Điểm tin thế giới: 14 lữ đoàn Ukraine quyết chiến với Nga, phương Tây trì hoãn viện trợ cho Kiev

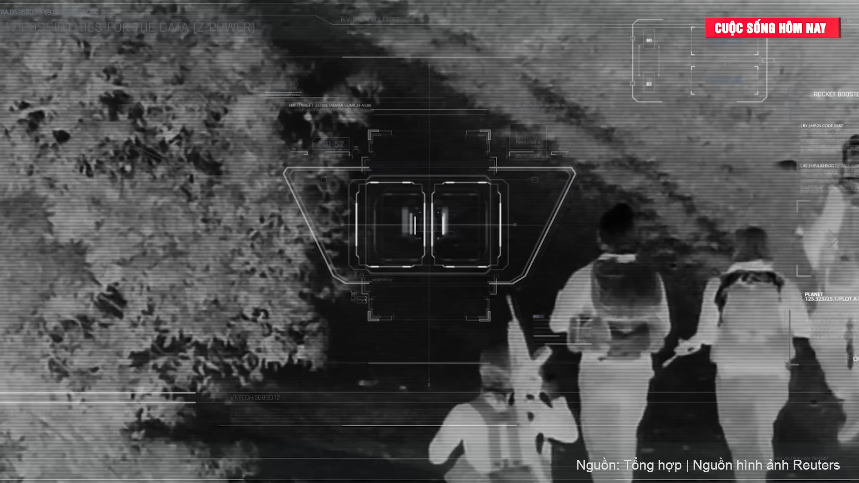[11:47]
người điều khiển sẽ sử dụng hệ thống quan điện tử trên máy bay thông qua liên kết dữ liệu 2 chiều để phát hiện,
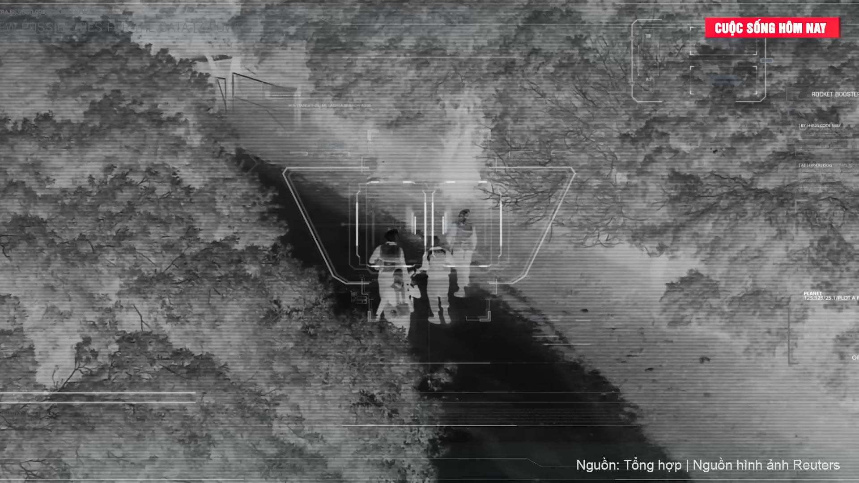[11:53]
theo dõi và khóa mục tiêu Sau đó,
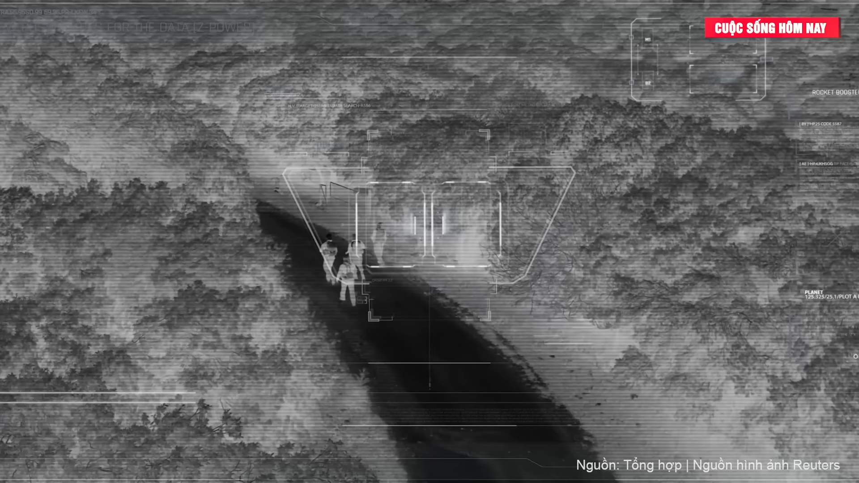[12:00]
hệ thống đo khoảng cách bằng laser sẽ điều khiển việc kích nổ đầu đạn Tiết diện radar nhỏ và dấu hiệu hồng ngoại tối thiểu của loại máy bay không người lái cảm tử Lan Két khiến chúng rất khó bị